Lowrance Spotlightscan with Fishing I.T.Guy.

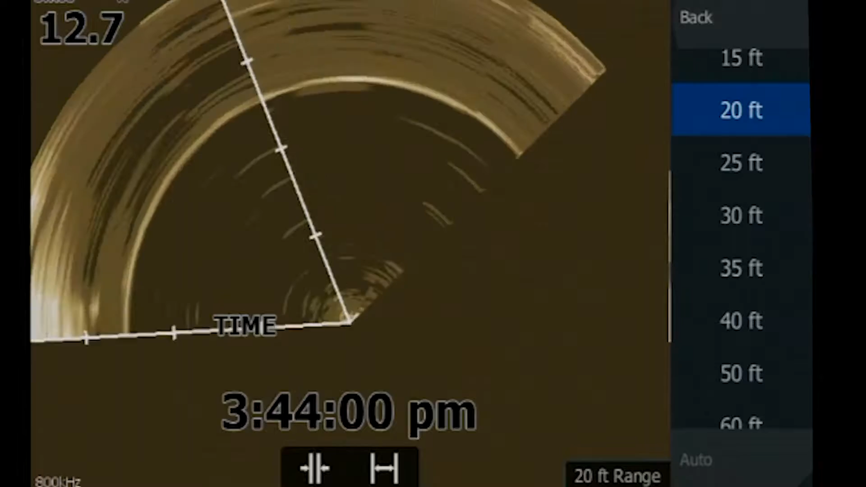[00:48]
Because if you see where I am, I'm only 20 foot from shore.
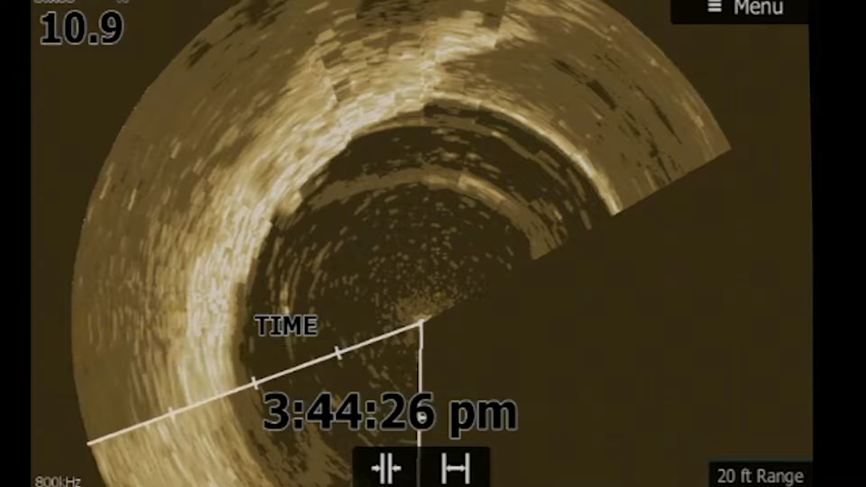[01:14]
I'm going kind of fast. You know, if I slow down and I
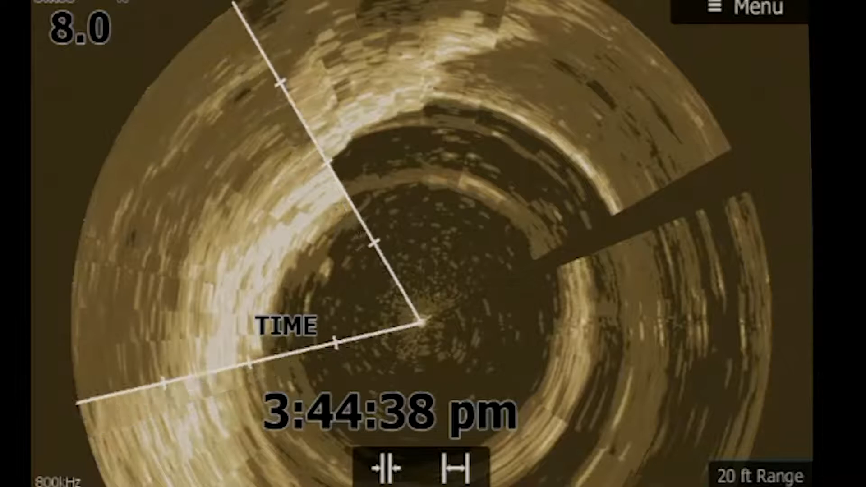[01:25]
do this a little slower, you can see all the fish sitting right on this point.
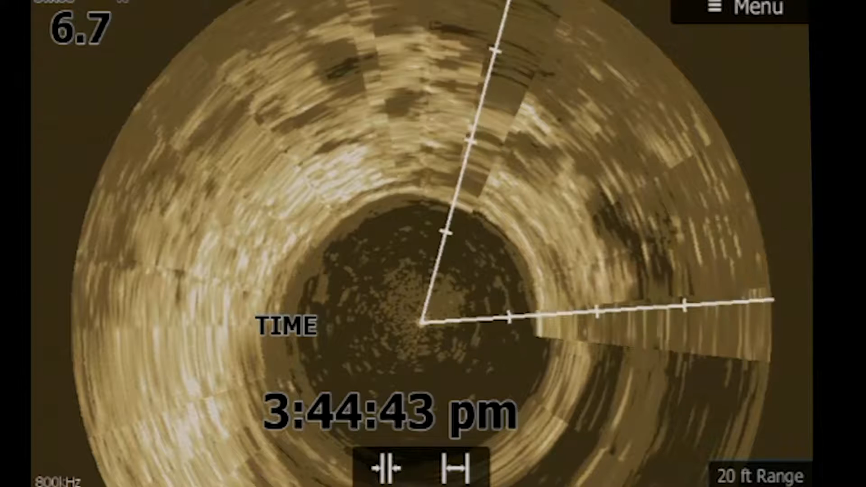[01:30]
Now, what I'm really concerned about here isn't how well does this image look.
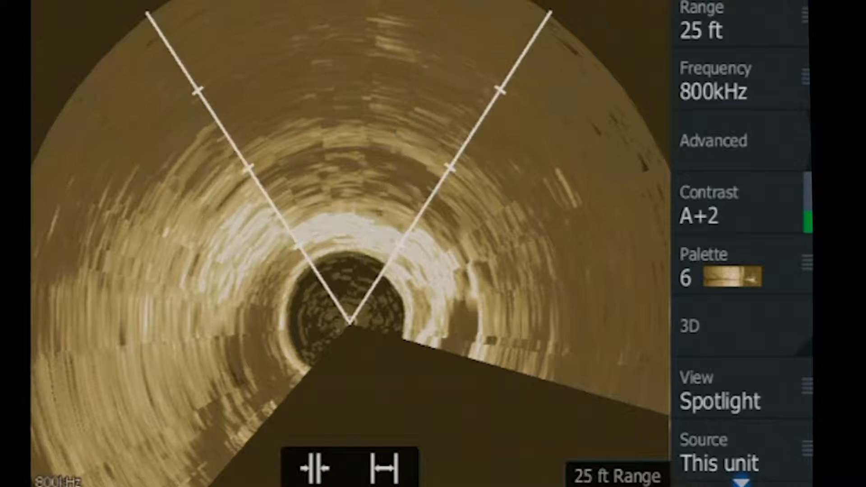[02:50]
and that's showing up in bright white.
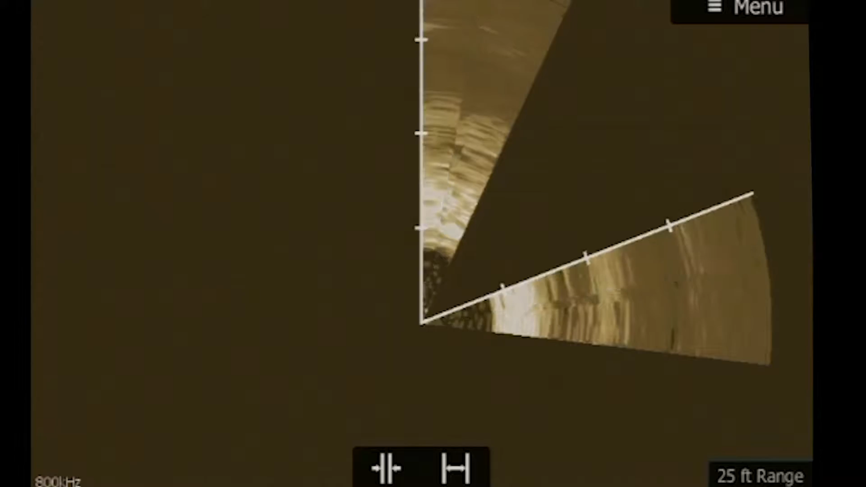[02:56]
See the stump?
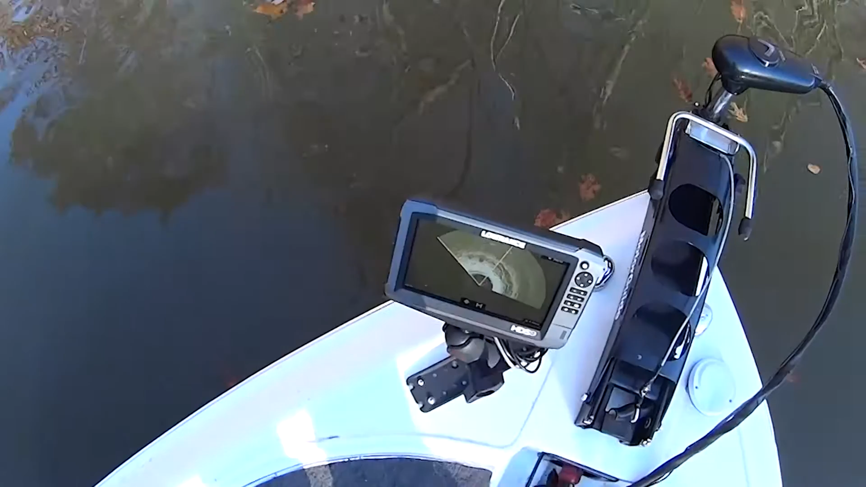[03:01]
Right in the middle of the V is a stump. And there's some logs.
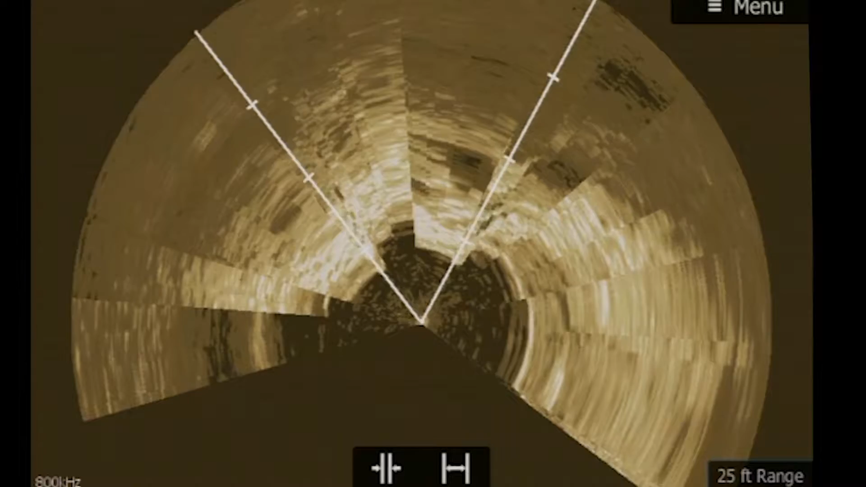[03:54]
Okay. What's directly below the V is the water column. And all the little dots in the water column are fish. So, now I'm actually standing on the trolling motor, producing this image while it's in motion.
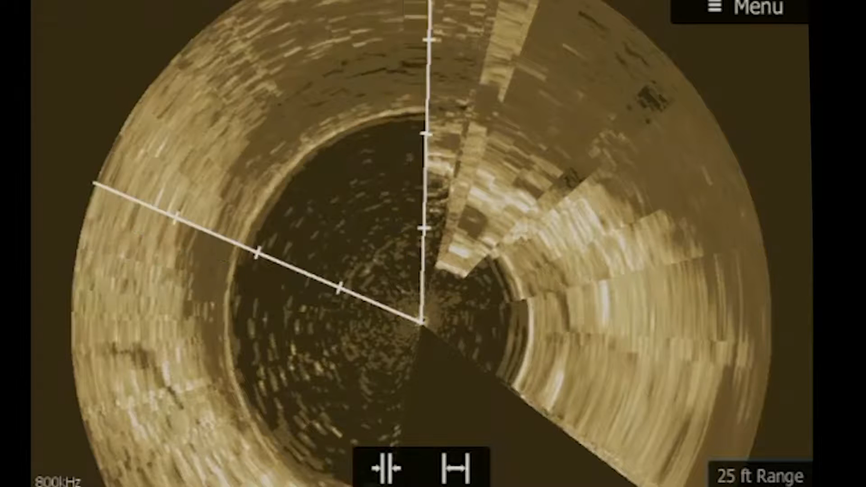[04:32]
trolling motor at a slow and even pace. Now, as you see behind what I'm looking at is a ridiculous amount of fish right there. So as far as fine-tuning it, for me, 800 kilohertz is the winner. Surface clarity,
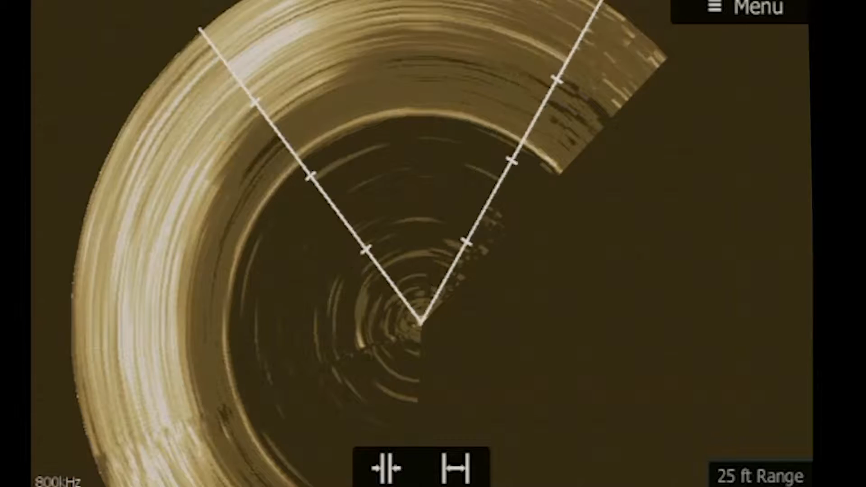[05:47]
So it gets kind of blurry when you move fast. And with the surface clarity on, that's
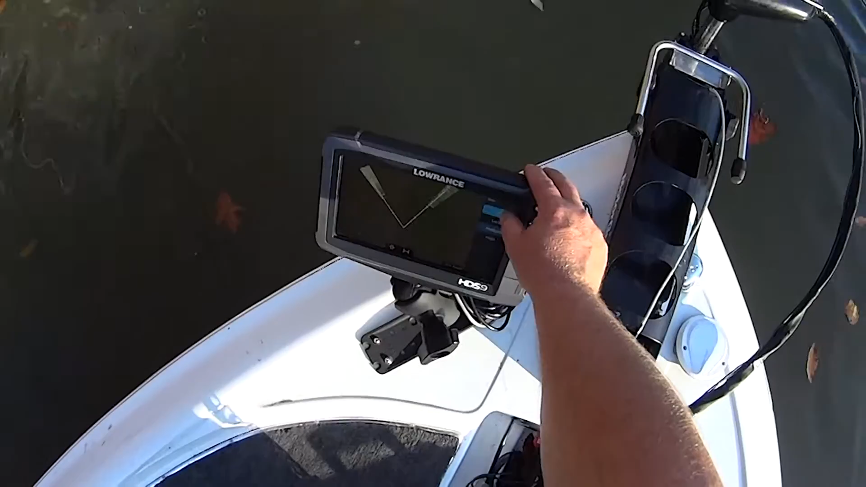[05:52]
seemingly making it worse. So I'm going to sit right here in front of this big old brush pile.
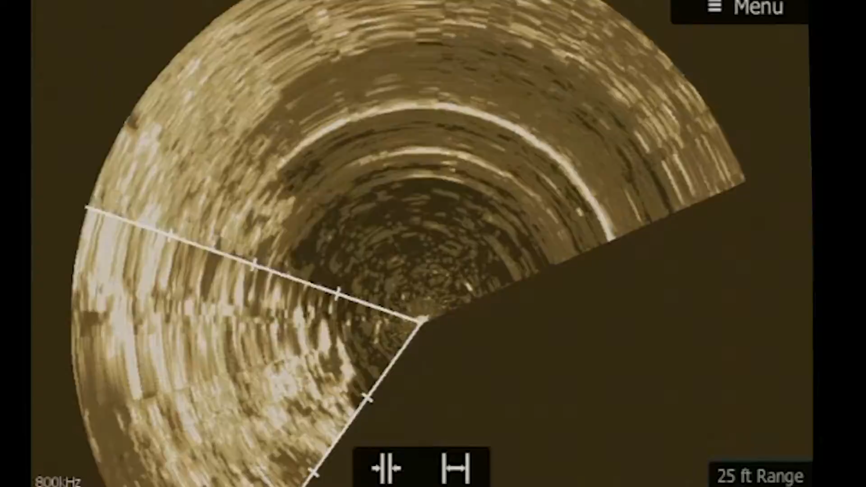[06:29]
So you can see all the different stages of all the timber. It's steps down. Now I'm only out 25 foot, so
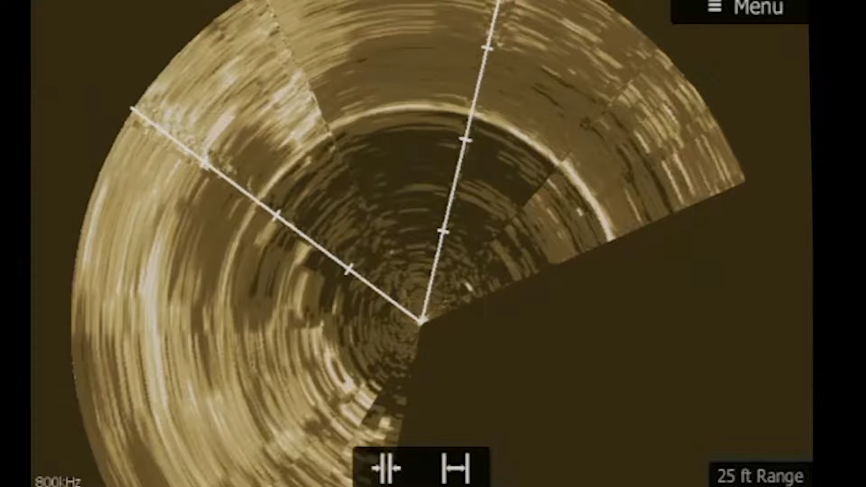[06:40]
that shows you right where the step is, which you can also see visually, but it helps to see what's underneath the water. I think it's very useful.
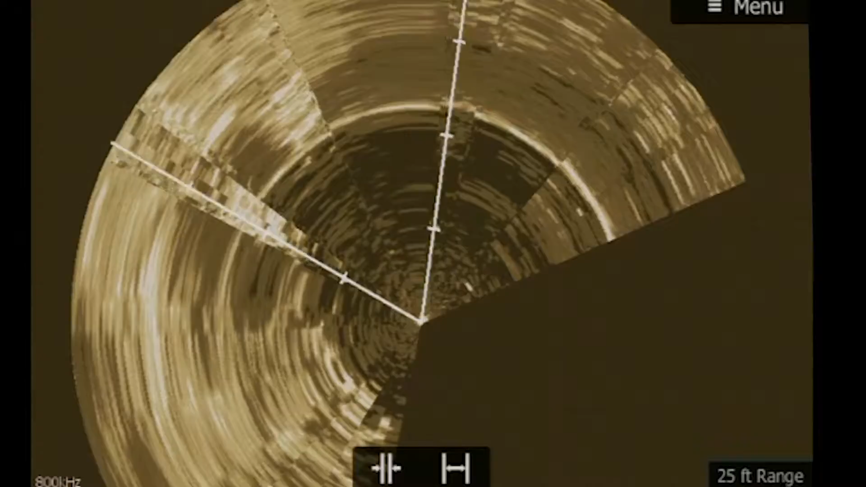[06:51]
I don't need to see 360 degrees. It doesn't really matter to me what's behind the boat to me. I've already been over it. So when you look at my picture, I'm only drawing my image from right there, sometimes,
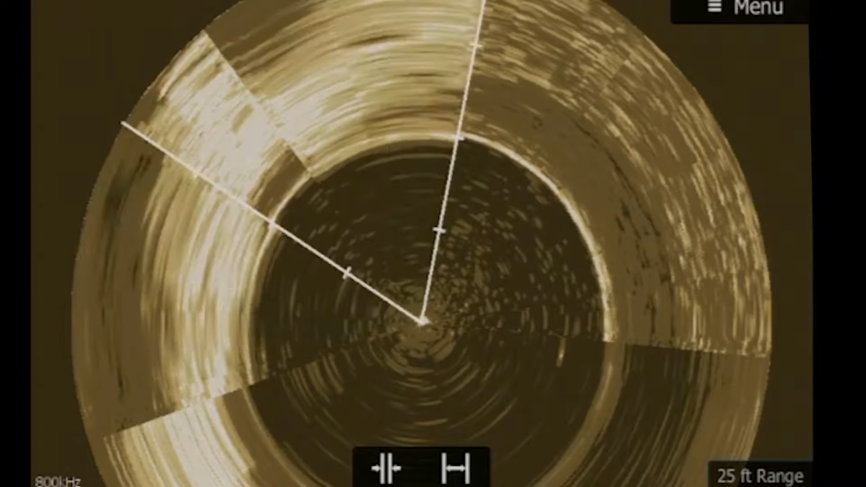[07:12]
to right there. And I could really care less what's happening behind the boat. So now you can see right in front of me, there's logs.